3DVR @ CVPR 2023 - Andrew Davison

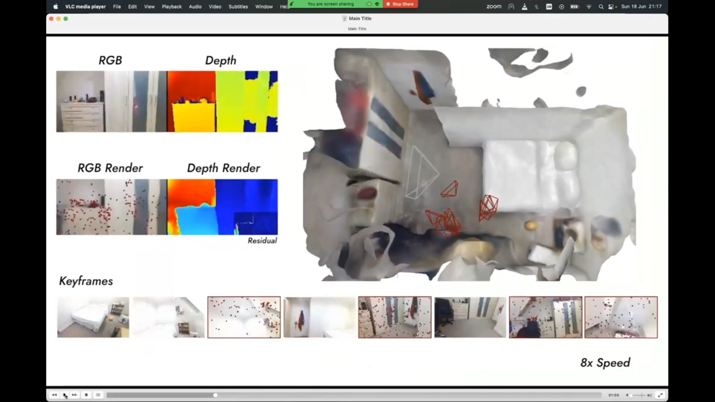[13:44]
and that's because we're continuously training this you know this stochastic gradient descent going on
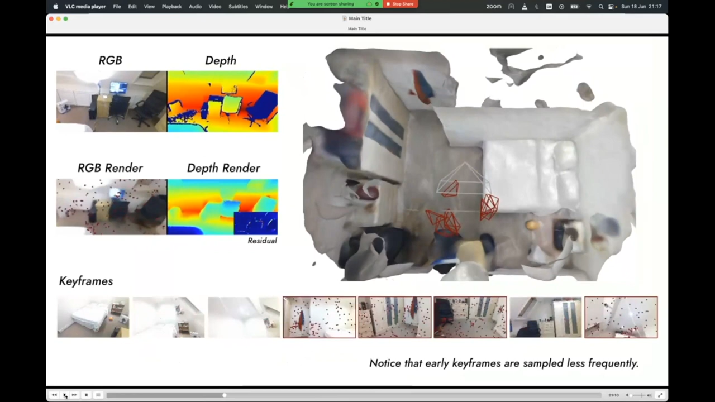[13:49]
through the through the weights here and everything is changing a little bit but some of the aspects of
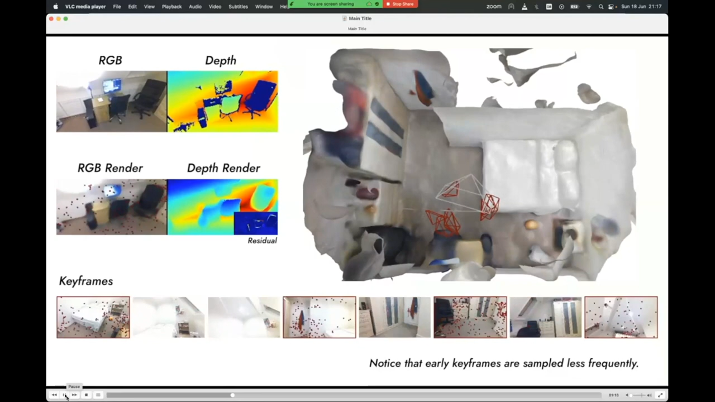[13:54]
that reveal that there's this sort of automatic compression going on so for instance look
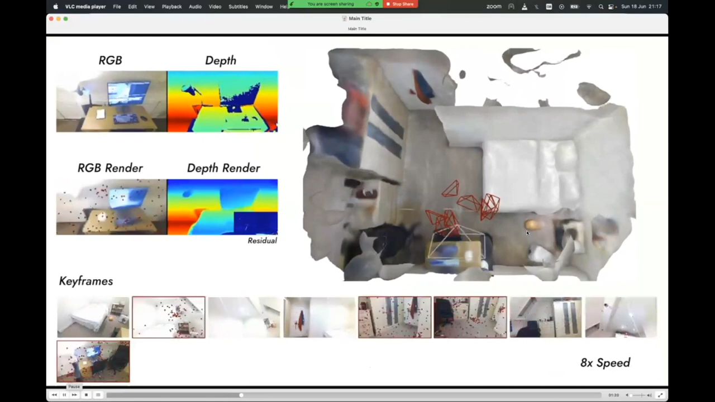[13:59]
at this this orange thing here is a football that's on the floor and you can see that its shape is kind of uh you know oscillating but interestingly it's not like you know random noise on the surface of that thing it's like the whole shape of the football you know gets bigger or smaller in in kind of quite coherent ways so in my mind what that really reveals is that within this megabyte of weights that are representing this scene there's probably a pretty small number of those weights that are associated with the shape of that
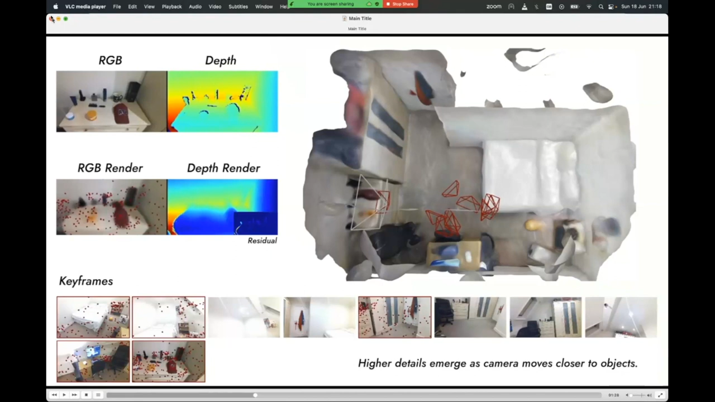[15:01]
that's that's a sort of automatic kind of decomposition and compression that that has happened of the scene so that's very different for instance from something like a point cloud or or a mesh it doesn't have any of those uh properties so in terms of how this might be useful for robotics those were the sort of properties that we
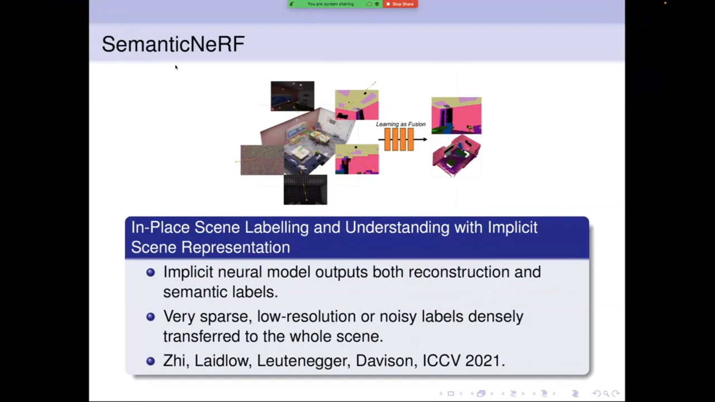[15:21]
pursued and in particular when in the next step of this kind of work we started trying to add semantics to these uh representations so we had this paper called semantic nerf which i think was with the was the first paper sort of adding semantic properties into these mlp uh representations in in in a general way but i'll show you this one which
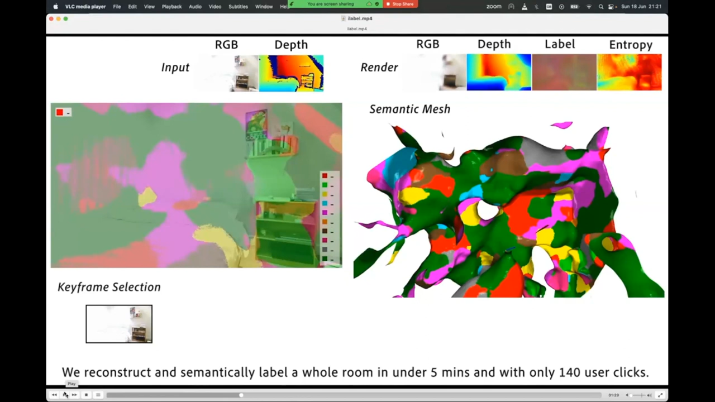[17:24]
tiny amount of uh supervision to this so this is a system that's never had any semantic pre-training at all or it's never in fact seen any other data other than these live frames of this view but what we're going to do is now apply a little bit of human labeling here so we apply some clicks uh to the scene so
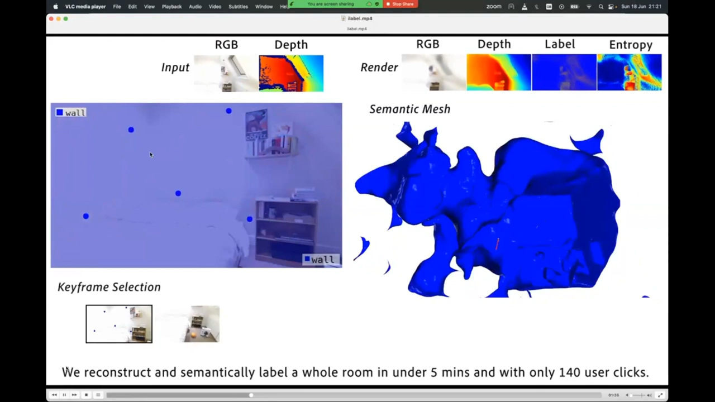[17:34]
what we do here is we click these points here and for each of the clicks that we
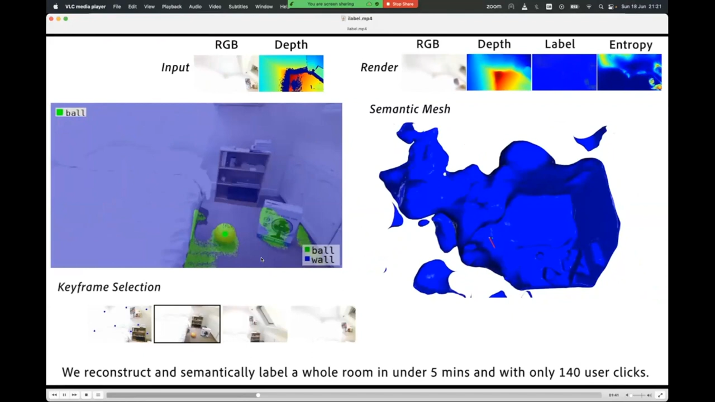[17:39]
point we we make we say you know this at this click here you know the green label should be highest and here we just type in a word and and give the green
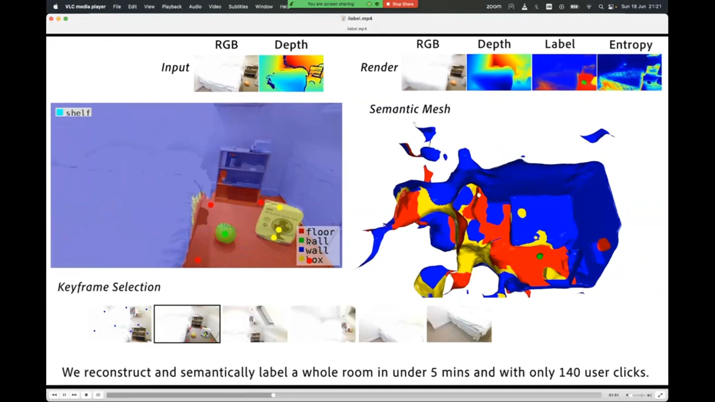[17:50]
label the name ball and then we add a few blue clicks here and we define
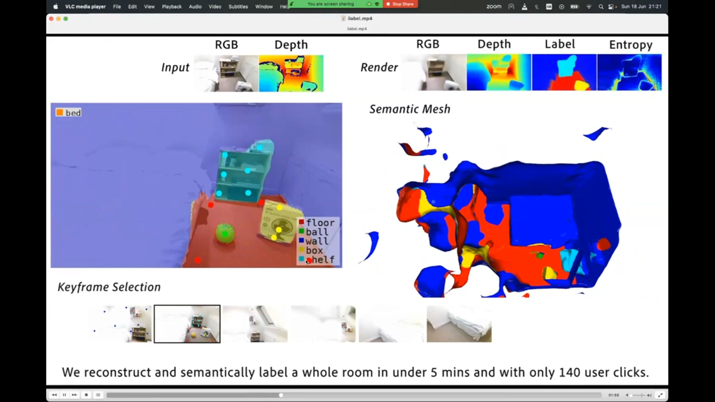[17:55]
this shelves uh class and then we add a few clicks here and call this the bed class
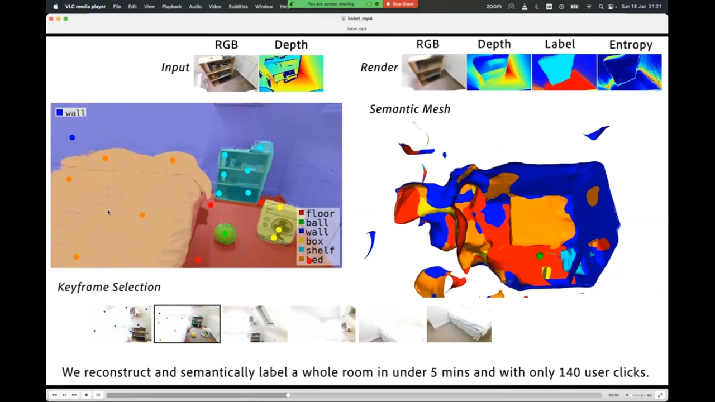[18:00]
but what you can see is even though we've only added a very small number of clicks these
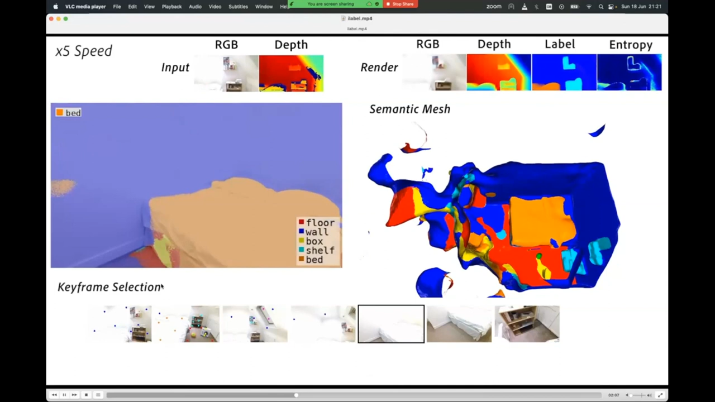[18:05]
kind of labels spread into the coherent uh kind of object-like regions
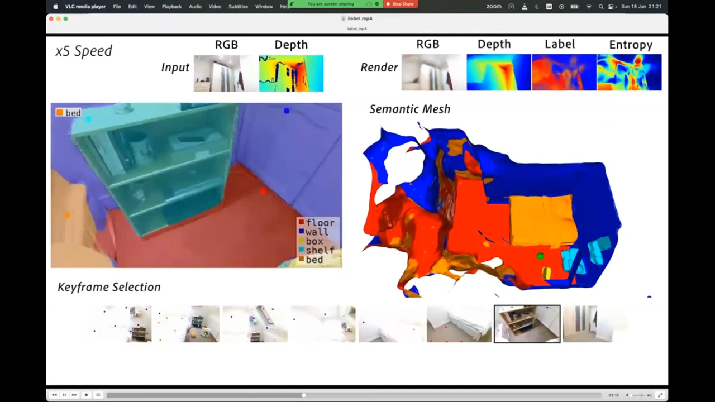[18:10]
in the scene that have been discovered by this kind of automatic decomposition that has
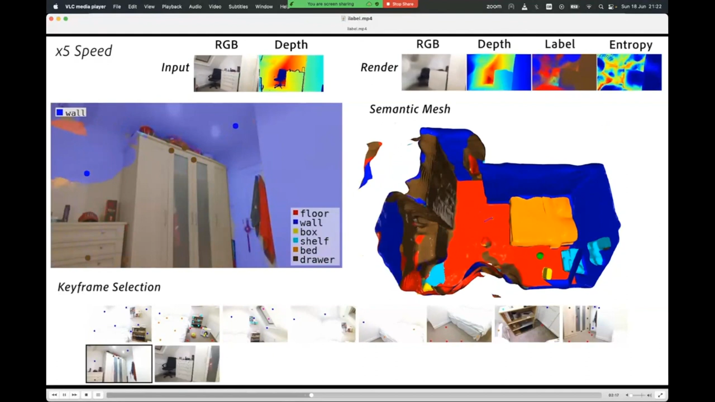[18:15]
happened just by making an mlp fit this scene so the result of
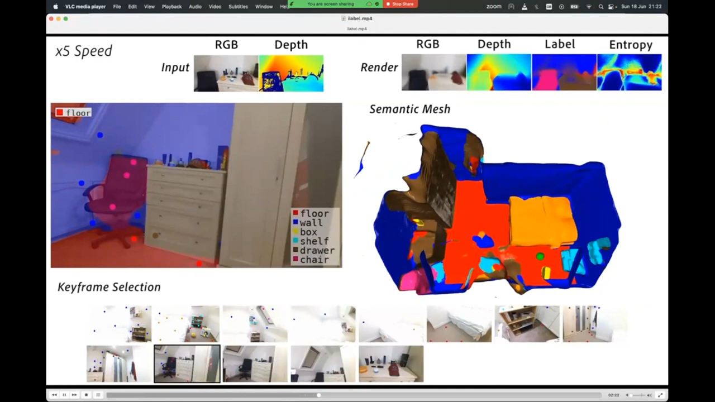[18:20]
keeping doing this is that we can label the semantics of this whole scene by making only
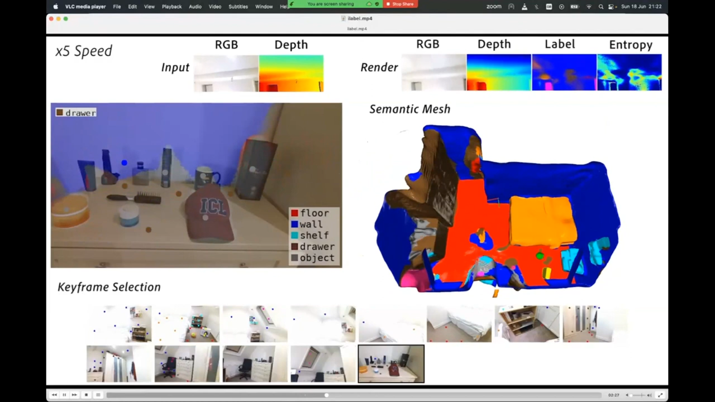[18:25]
i think it's 140 clicks within the whole scene and we can
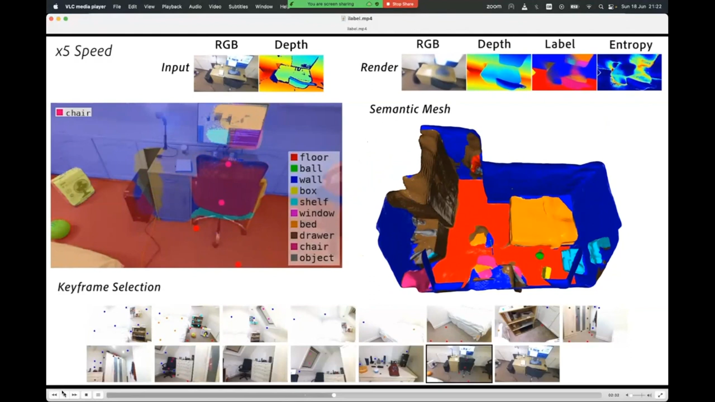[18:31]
get really kind of accurate uh semantic labeling of of the whole scene with this incredibly efficient human interaction so that
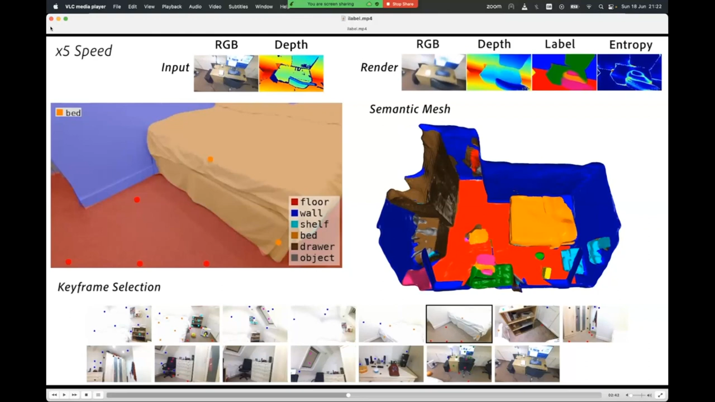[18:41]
that's very interesting but you might think okay but you need a human in the loop here uh still to add the these labels um so so the kind of next thing that we did was think